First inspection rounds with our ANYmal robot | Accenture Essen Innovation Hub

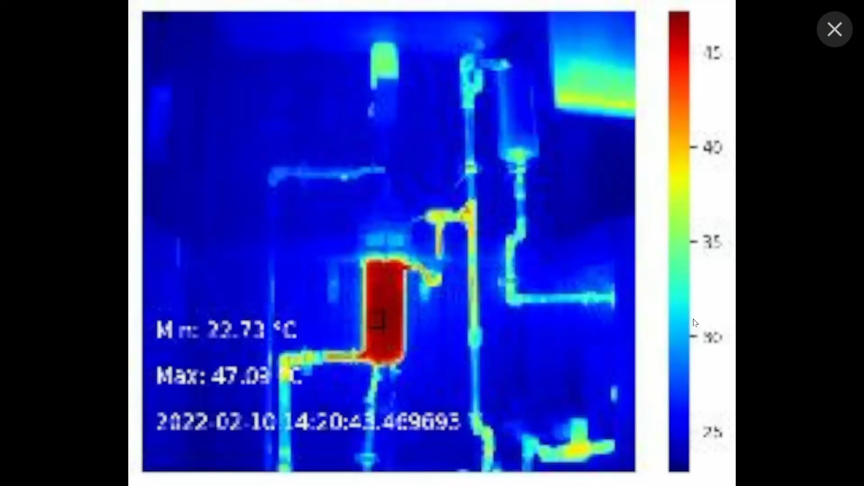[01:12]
On screen: min 22.73°C
we can see the thermal images we recorded with the robot.